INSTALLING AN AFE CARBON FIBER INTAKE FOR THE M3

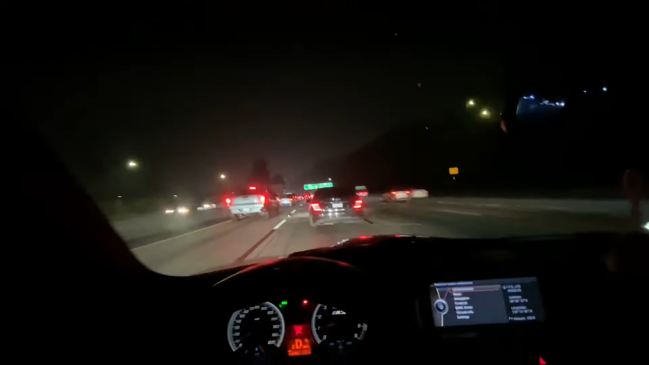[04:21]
i'm i'm look i'm over here like by la and over it's over there by fullerton and traffic is super super heavy so it's gonna take me like almost an hour to get there oh look here we have a nice oh look at this miata hey